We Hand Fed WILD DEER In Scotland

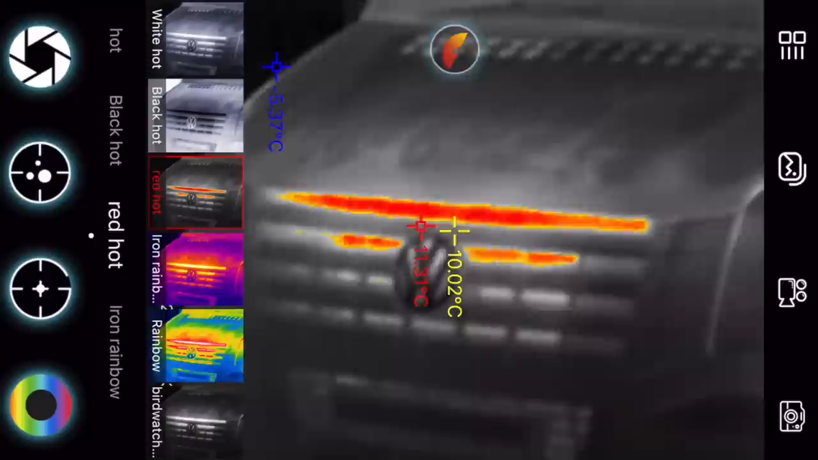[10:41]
Right, so we've got it on our van now. Obviously you can see the heat and you can see the wheels are warm
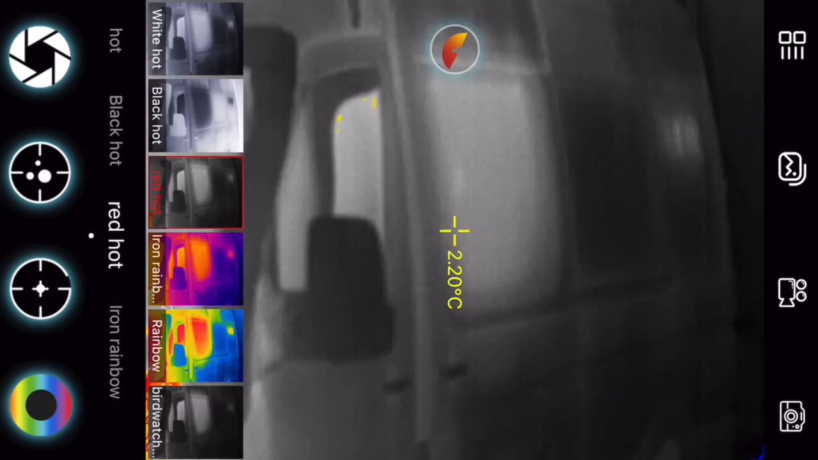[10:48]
On screen: spot 2.20°C
but looking through the van there's no temperature loss.
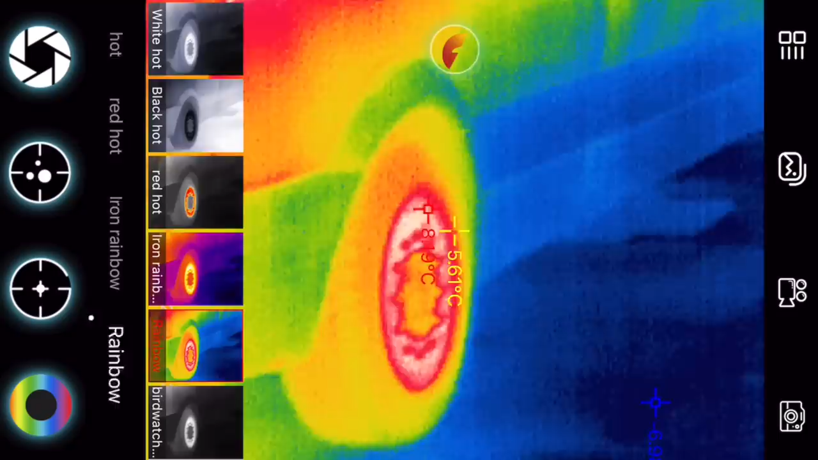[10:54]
Then you can turn into rainbow.
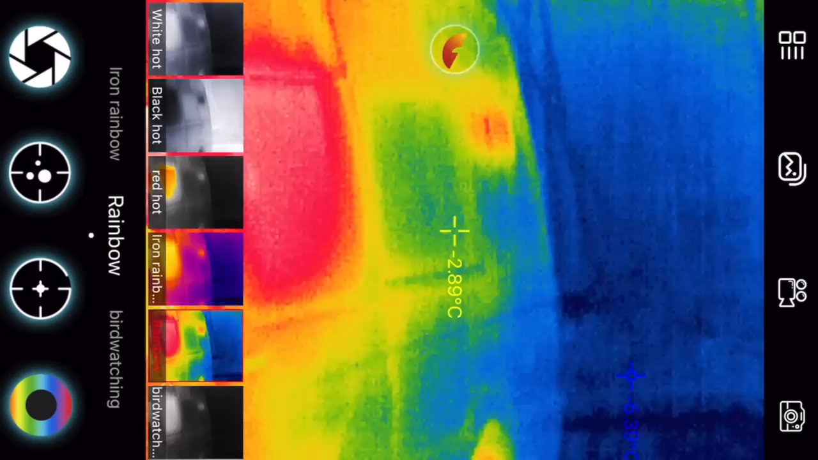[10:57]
On screen: spot -2.89°C
Basically going through the colour spectrum of heat. Obviously red is hot but if you go into red you can see the wheels are hot.
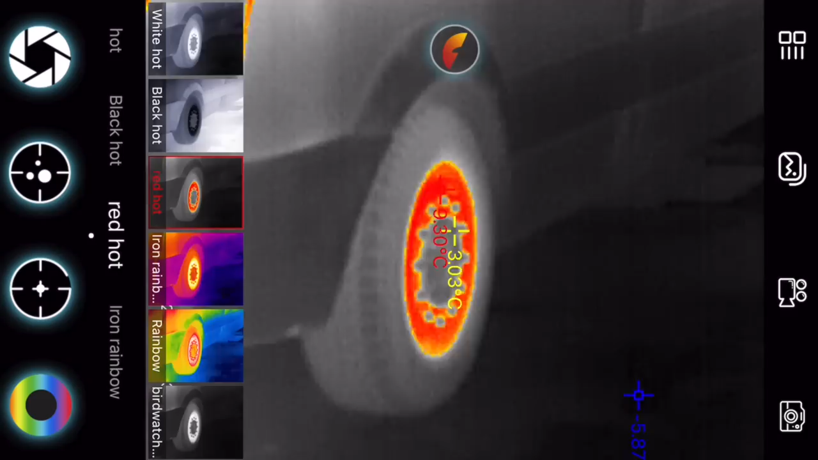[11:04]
The engine's hot because we've not long been in.
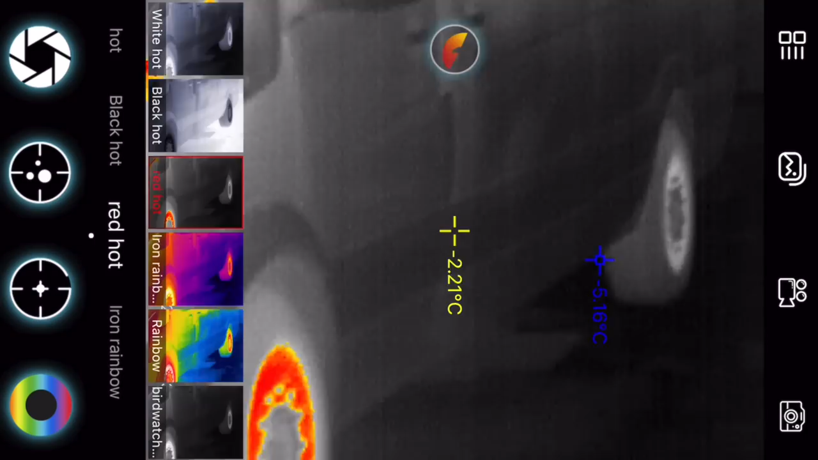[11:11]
On screen: spot -2.21°C, min -5.16°C
Obviously through glass you're going to lose a little bit of heat but sideways on the van. We're losing no heat really out the side.
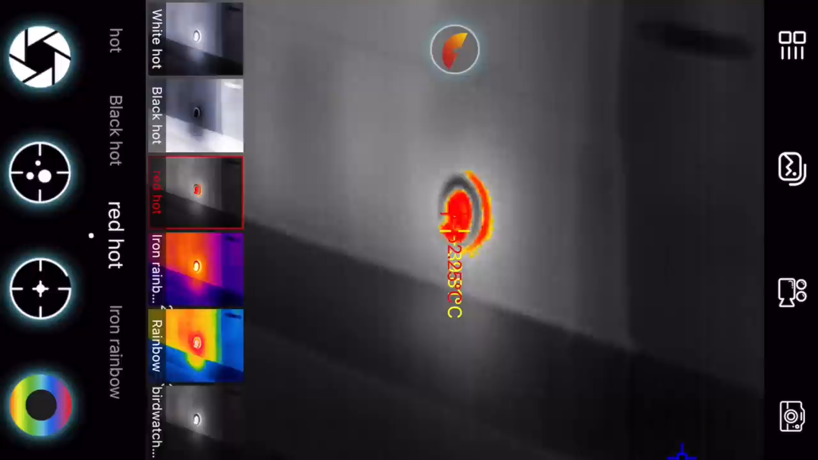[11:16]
Again, that's the Truma. The Truma boil is on so you can see the heat coming out of there. So we're losing a little bit of heat at the top of the van there just where the doors meet. So I can probably alter the doors and get some, you know,
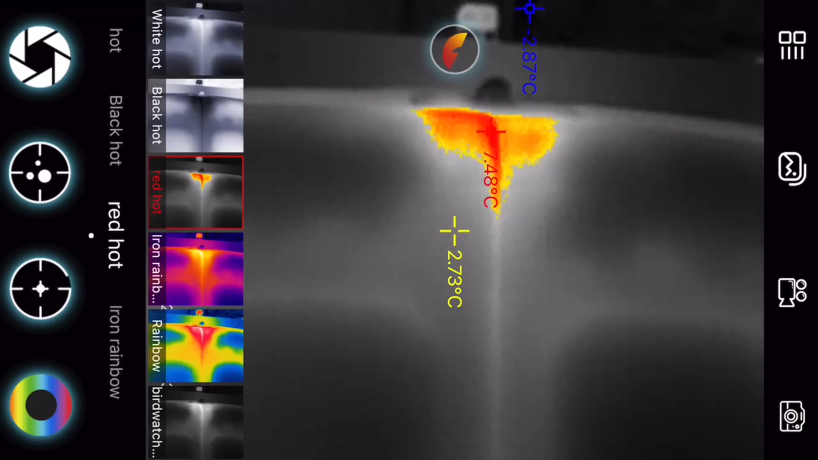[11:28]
just pull the top of the doors in just a little bit so the heat is a little bit better.
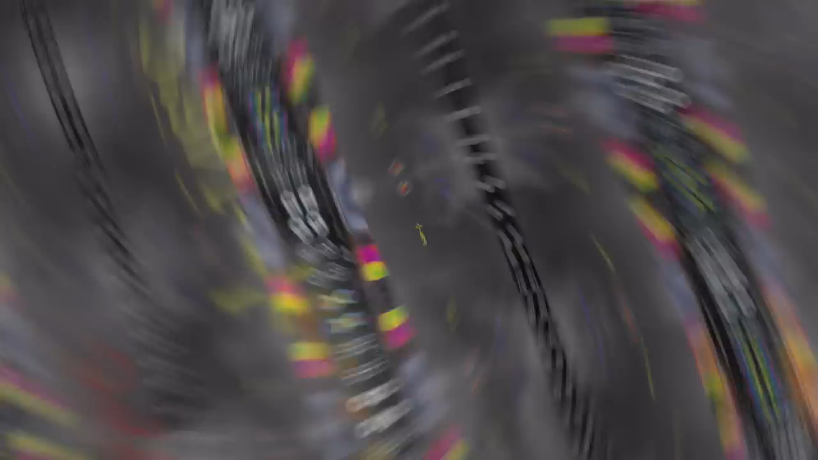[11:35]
But, so you can see on Will's van,
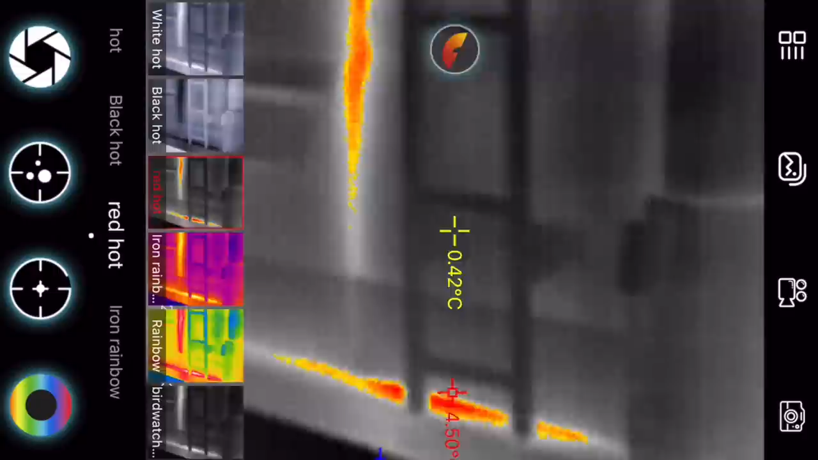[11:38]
he's losing quite a lot of heat at the bottom of his back doors and then the actual side of his back doors as well.
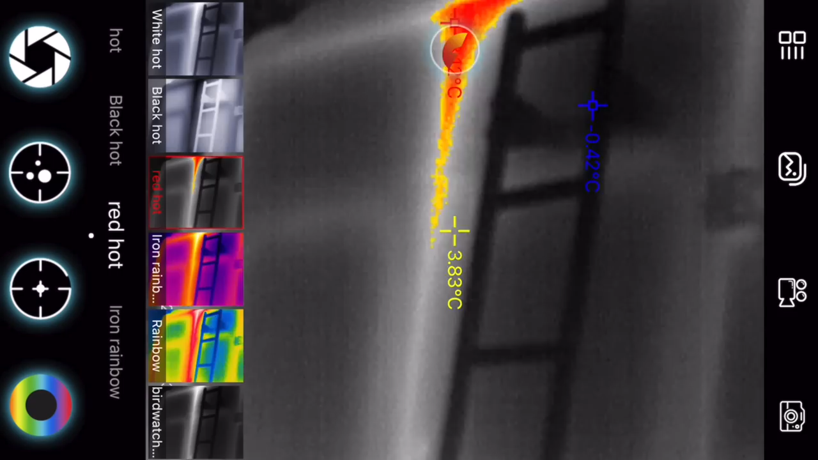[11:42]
So that's Mr. Paul's van. We've just been out so wheels are going to be hot.
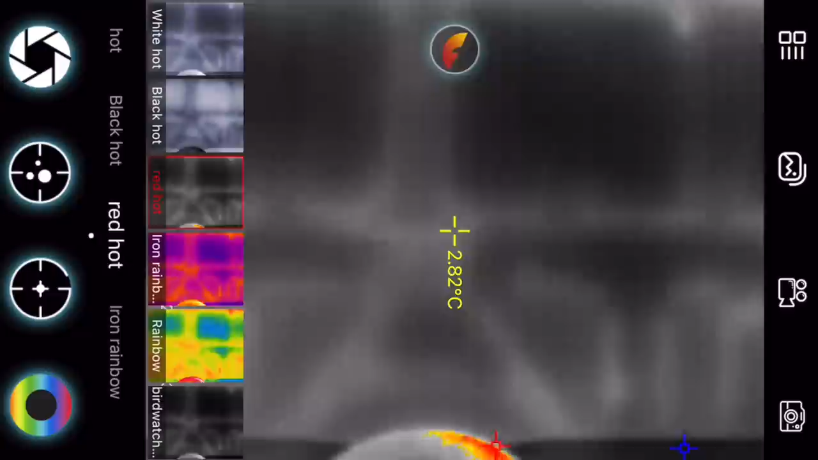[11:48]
That is Max A fan at the top. He's losing a bit of heat out there.
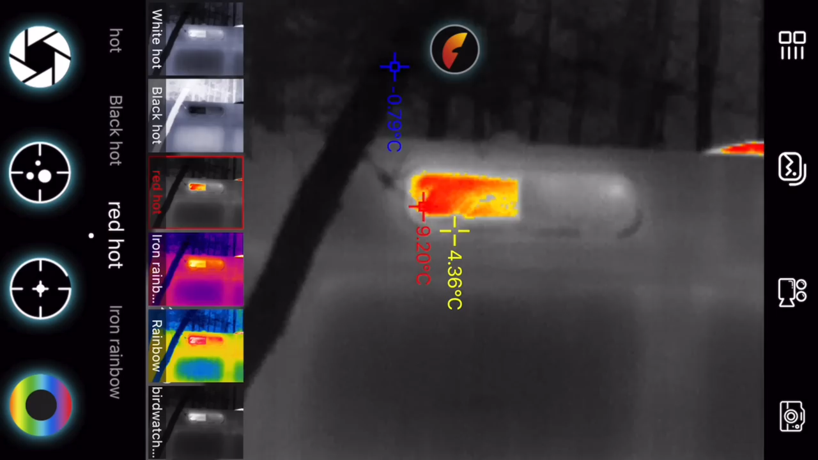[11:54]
On screen: min -0.79°C
His window at the top, a little bit of heat lost out of there. This side, he's not really losing any heat out of there as well. But no one seems to be losing a great deal of heat.
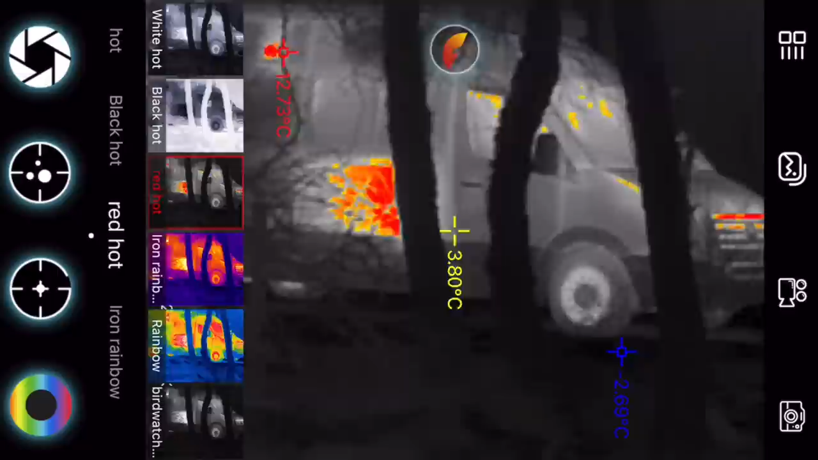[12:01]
So even Will out the back doors, he's not noticing it inside the van.
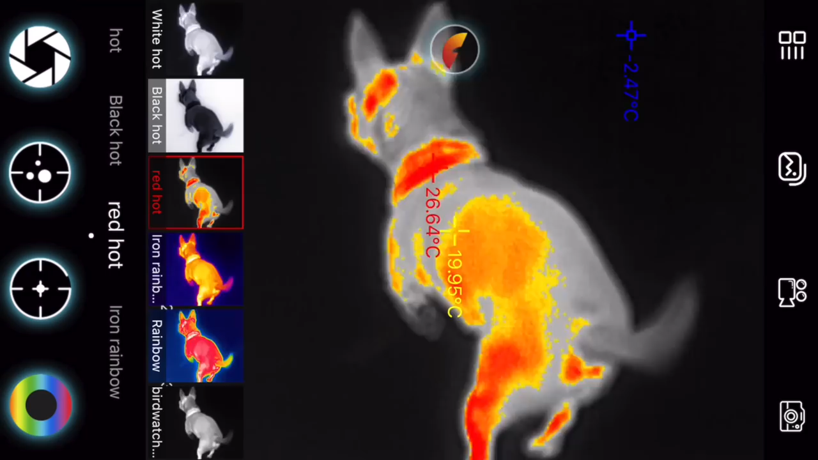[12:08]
On screen: spot 19.95°C, max 26.64°C
You can see Poppy lit up there, great. Go on, Pop.
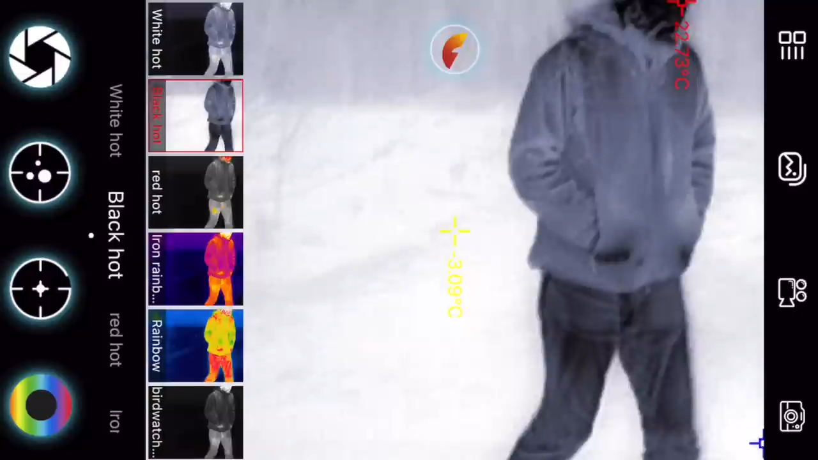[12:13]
On screen: spot -3.09°C
That is an Alex Frood.
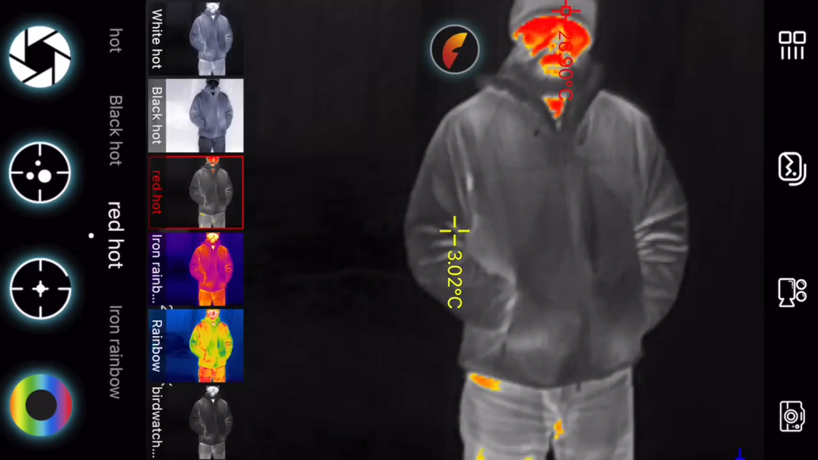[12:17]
Alex is putting a bit of heat off on his face, but the rest of them, the back end's a bit warm as well, yeah.